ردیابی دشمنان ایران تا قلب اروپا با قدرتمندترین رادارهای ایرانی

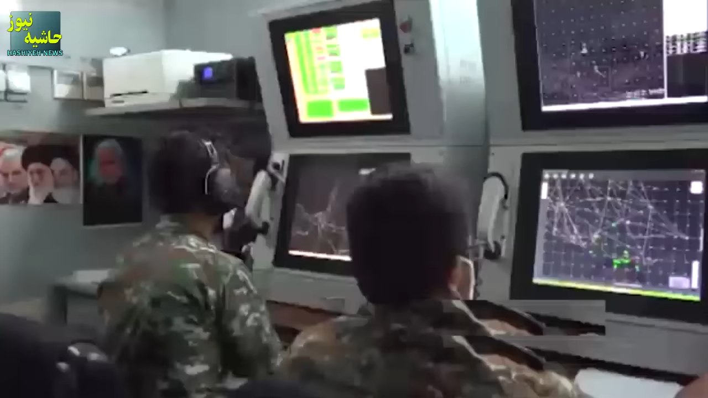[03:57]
با جنگنده به ایران کاملا منتفیه رادارهای
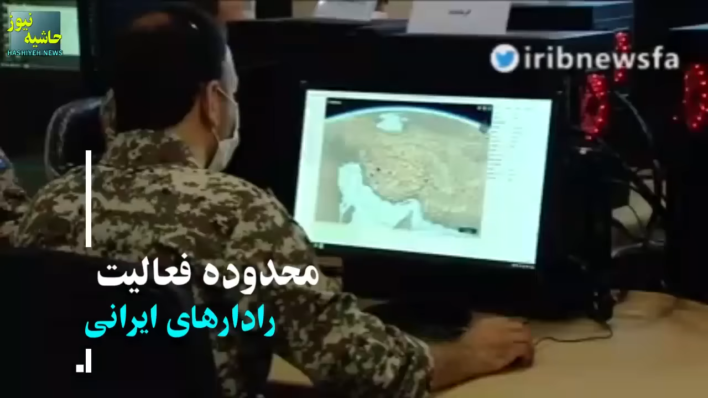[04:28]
به طور نرمال انگار سیگنال هایی در محدود 28 میگاهرز
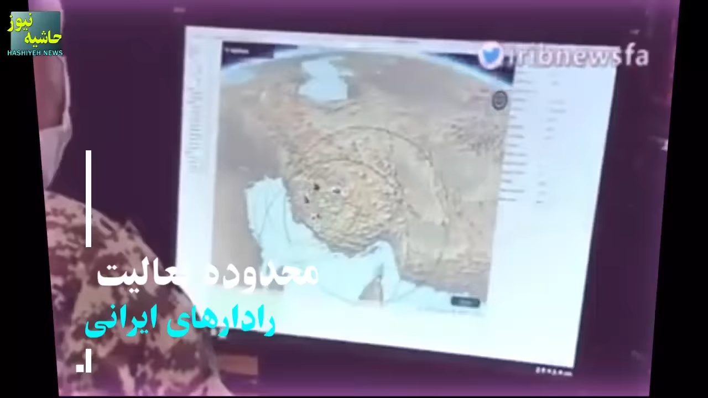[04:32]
پخش میشن رادارهای کیهانی معمولا از نظر
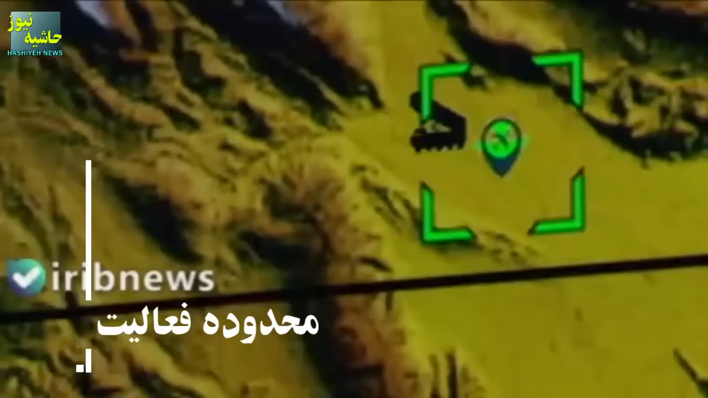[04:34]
سخت افزاری نسبت به رادارهایی با فرکانس بالاتر
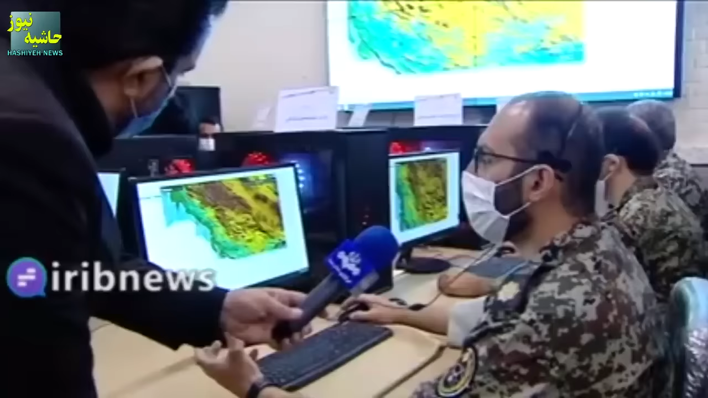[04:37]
پیچیدیگی کمتری دارن اما از نظر نرم افزاری و
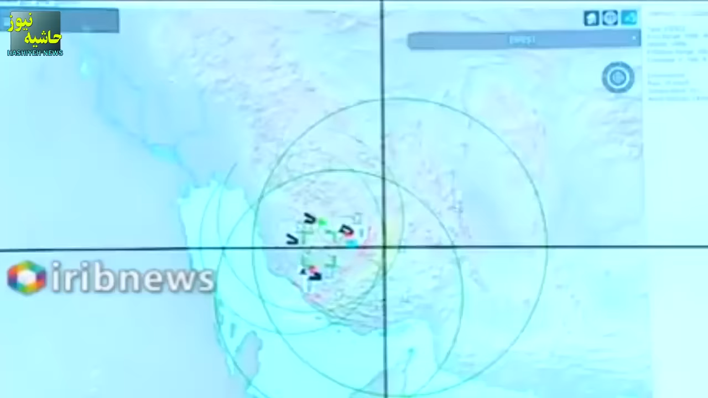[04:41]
پردازشی خیلی پیچیده هستن
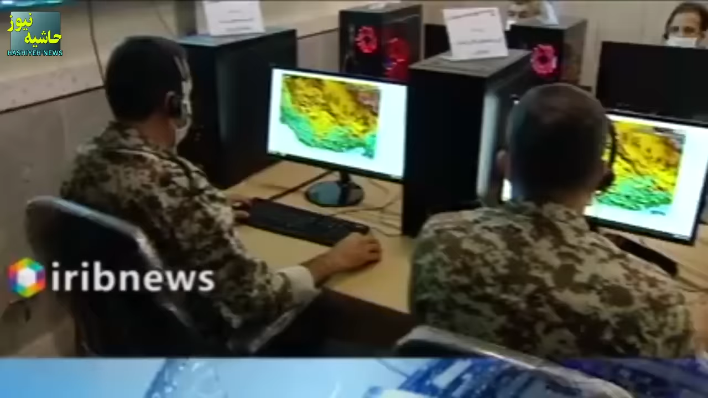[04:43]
پیشرفت در زمین پردازش سیگنالی کمک خیلی زیادی در تخمین نسبتا دقیق